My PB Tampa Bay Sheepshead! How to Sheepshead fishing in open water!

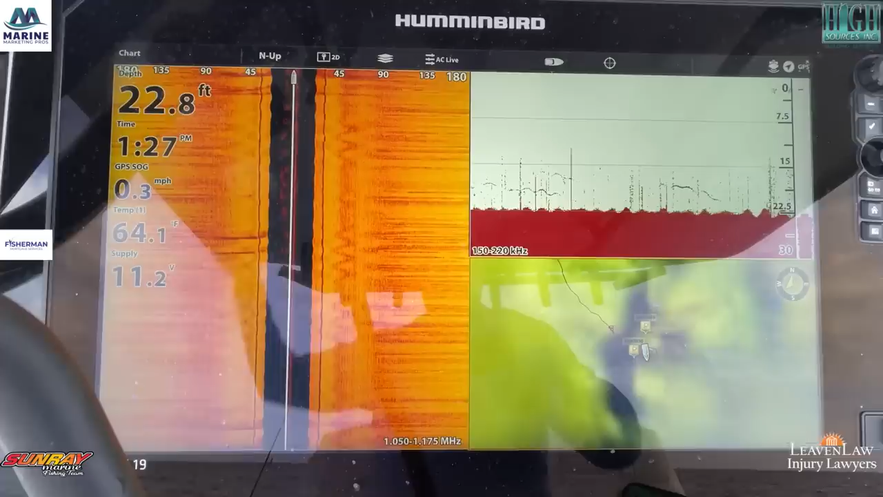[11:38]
On screen: depth 22.8 ft, water 64.1°F, speed 0.3 mph
out away from the shipping channel but as you can see I'm kind of right right in the middle of it you can see there's a portion of
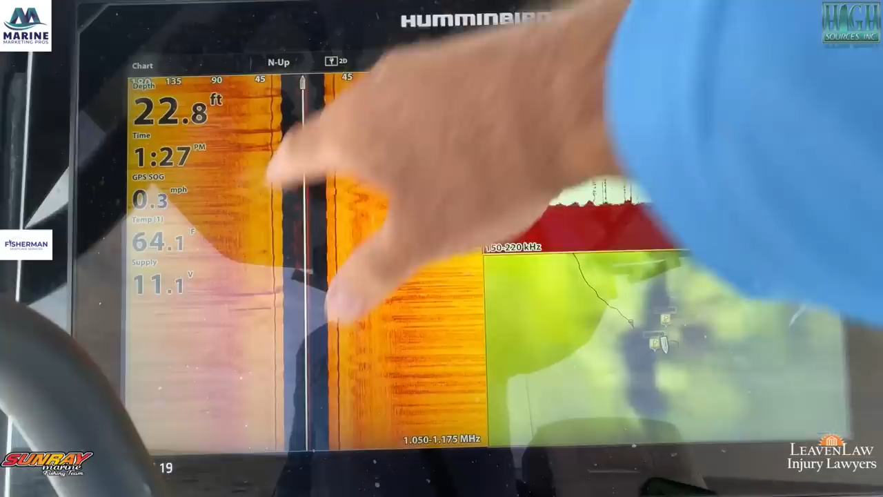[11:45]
On screen: depth 22.8 ft, water 64.1°F, speed 0.3 mph
the ledge here and portion of the ledge to the to the left
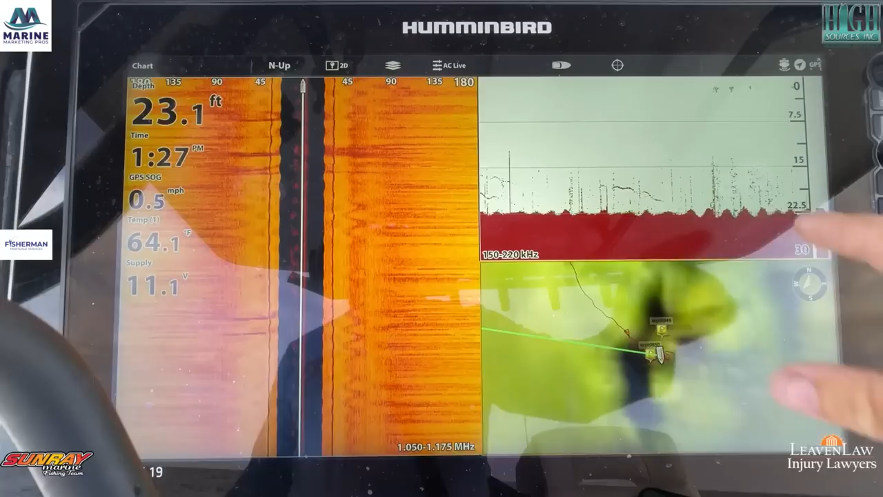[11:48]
On screen: depth 23.1 ft, water 64.1°F, speed 0.5 mph
and you can see that there's fish coming up in the water column there's fish down in the bottom so
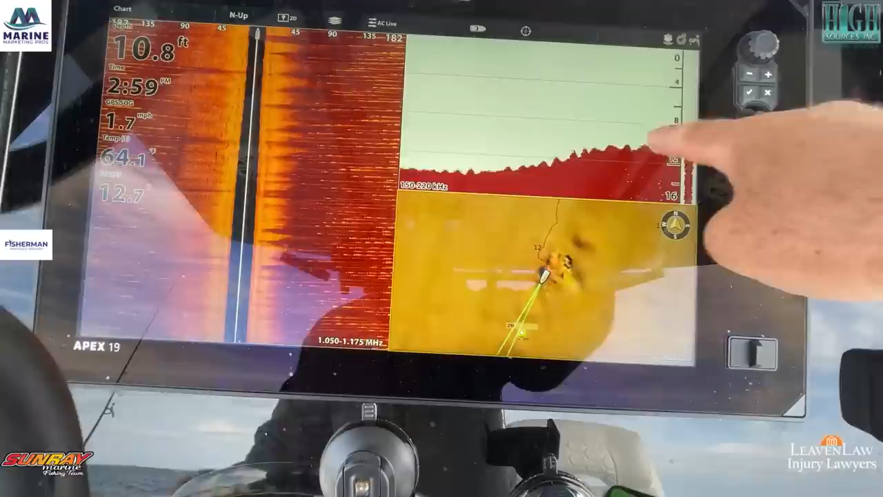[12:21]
On screen: depth 10.8 ft, water 64.1°F, speed 1.7 mph
the right on the bottom right there so what I'm going to do is I'm going to go past it just a little bit since the tide's coming in this way I'm going to go past it just a little bit hit the anchor mode
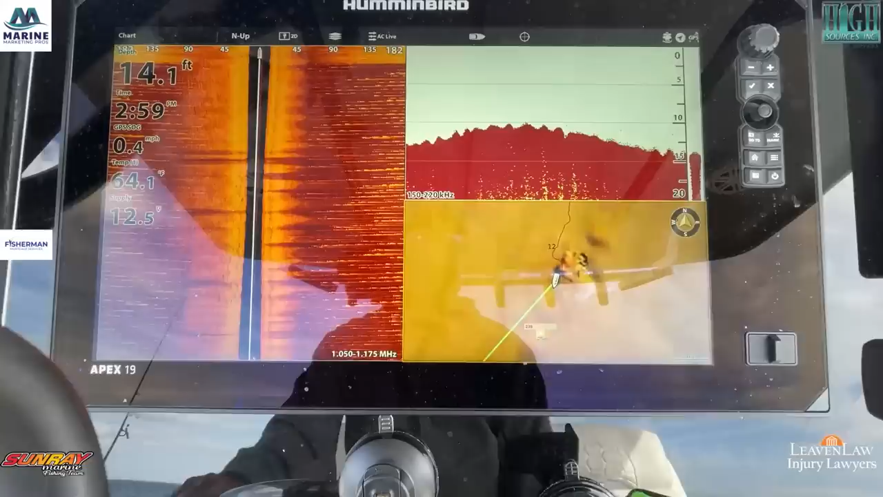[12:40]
On screen: depth 14.1 ft, water 64.1°F, speed 0.4 mph
and see what we can do we should be able to be just off of it but it's showing some fish down off the ledge and there was some nice there was
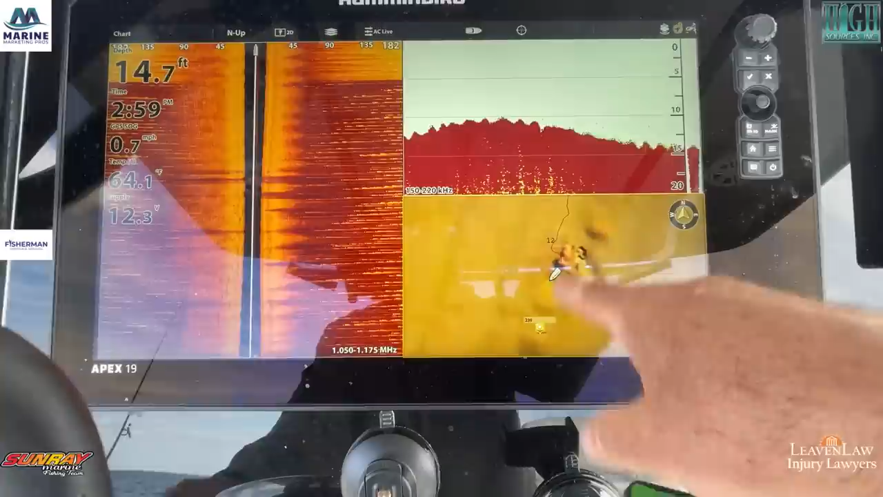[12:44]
On screen: depth 14.7 ft, speed 0.7 mph
some structure up on top so we're going to see never fished here before there's a mark right there
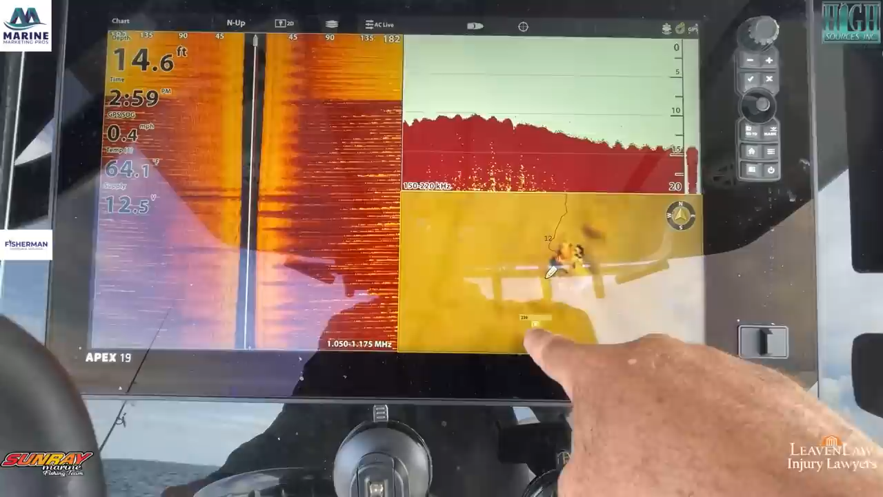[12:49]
On screen: depth 14.6 ft, speed 0.4 mph
but that's not mine that was part of the one that was gifted to me so we'll see what happens let's see if we can catch some fish